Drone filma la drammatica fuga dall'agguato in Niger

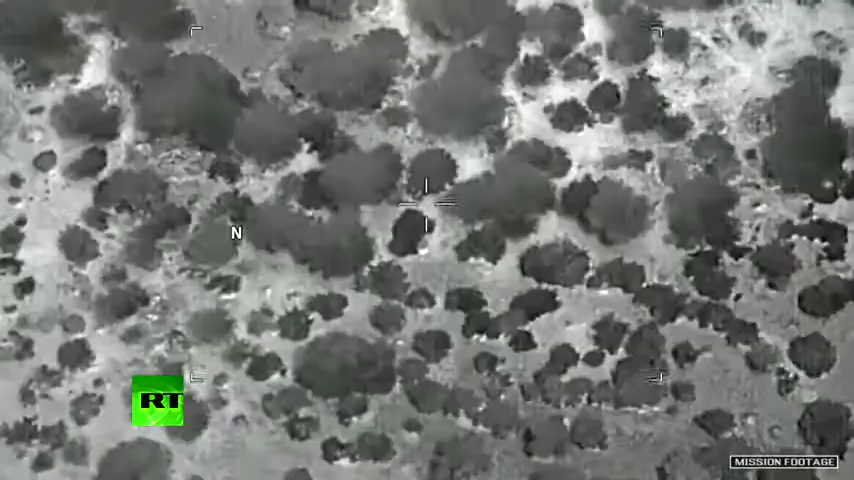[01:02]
at 1320 and 1325 hours.
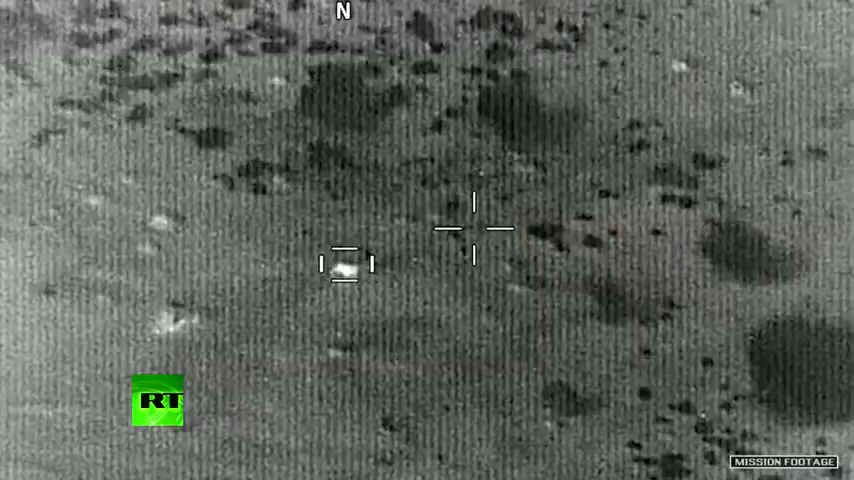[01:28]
firing on them for 48 seconds with automatic weapons until they were positively identified.
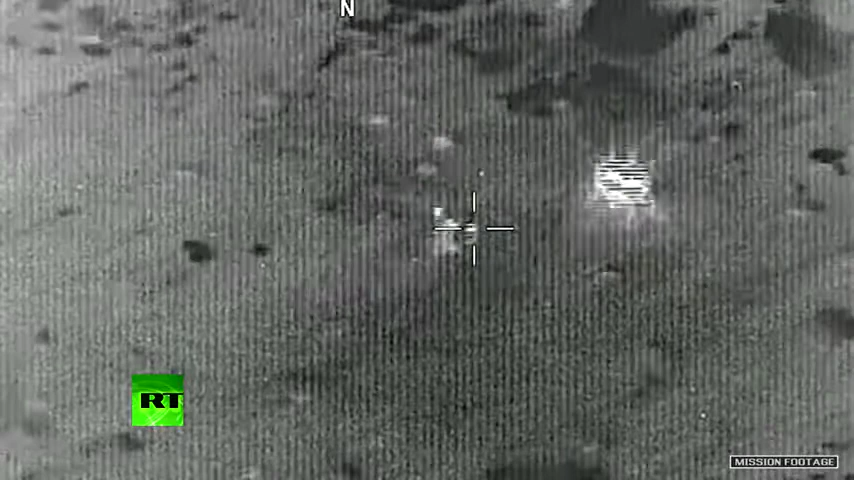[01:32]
Fortunately, no one was injured further,
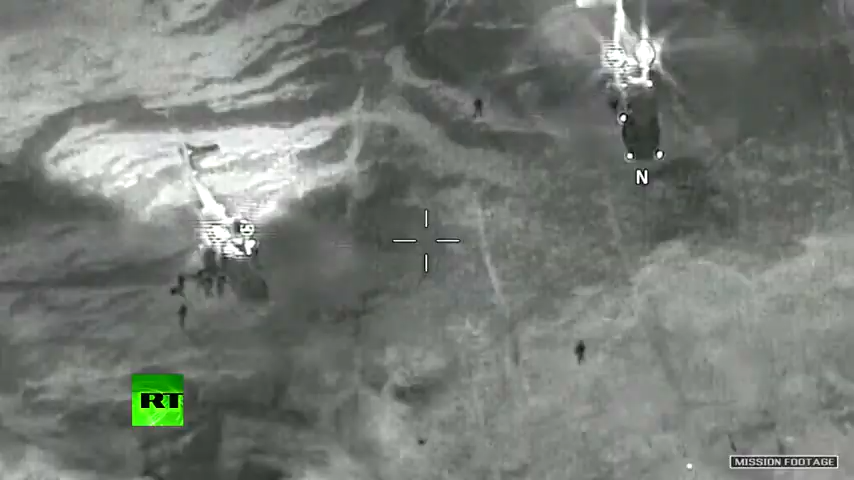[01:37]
enabling the French helicopters to land at 1655 hours and evacuate the team 31 minutes later.
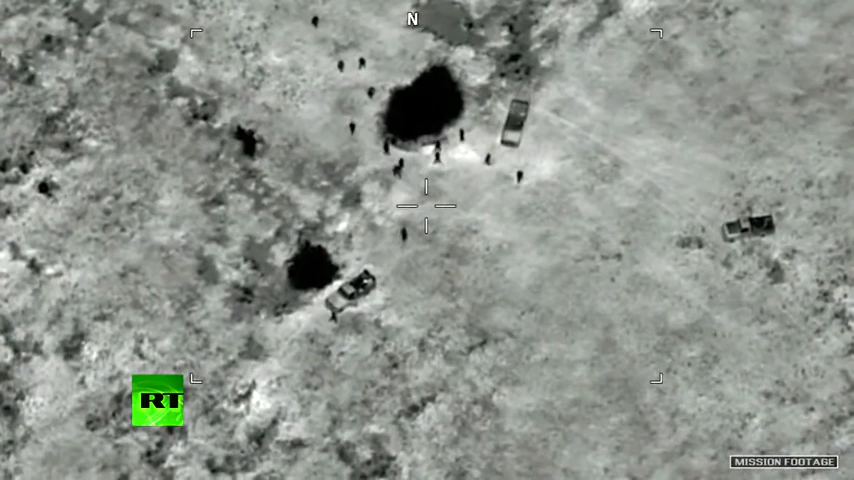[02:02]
At 1200 hours, the Nigerian military arrived at the location of Sergeant LaDavid Johnson. When Sergeant Johnson was found by Nigerian forces,